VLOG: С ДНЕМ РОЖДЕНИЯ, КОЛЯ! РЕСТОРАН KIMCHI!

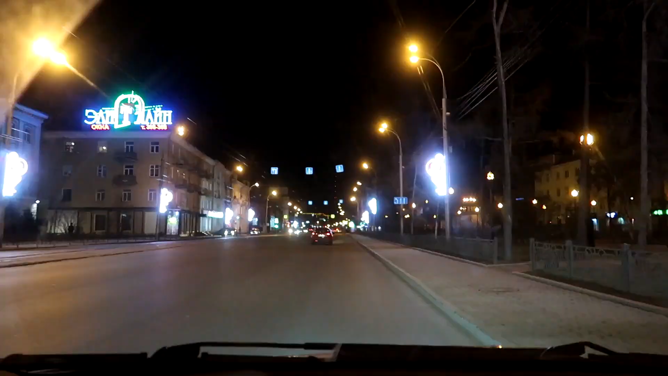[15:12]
Все, мы поехали домой. Смотрите, какая у нас красота.
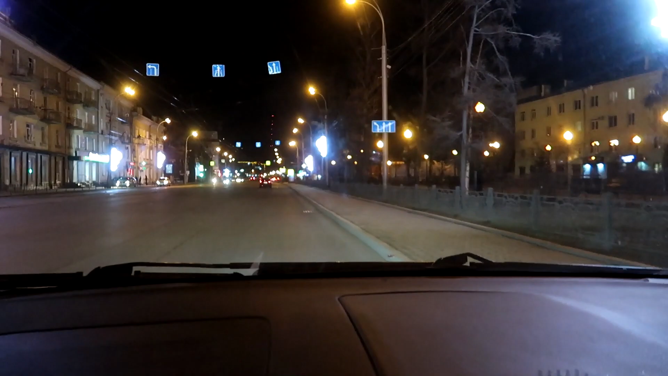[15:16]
Ну как, это красота считается для нас.
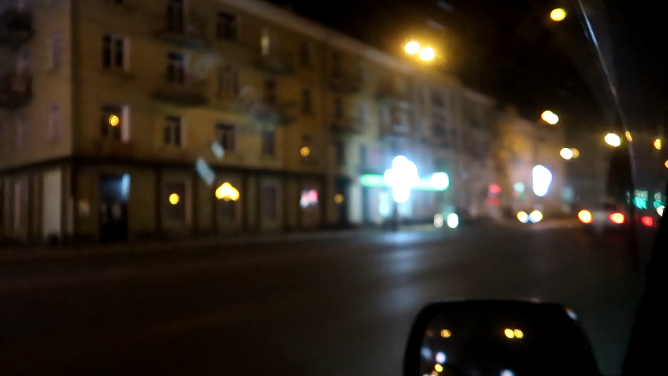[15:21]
Да, у нас такая красота. Да.
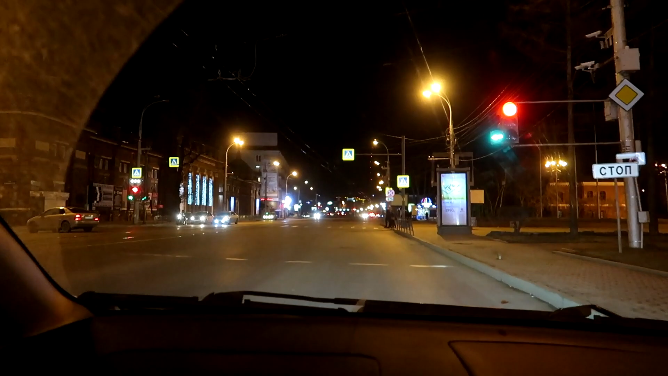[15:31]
А в общем, на камере очень плохо видно. Очень плохо?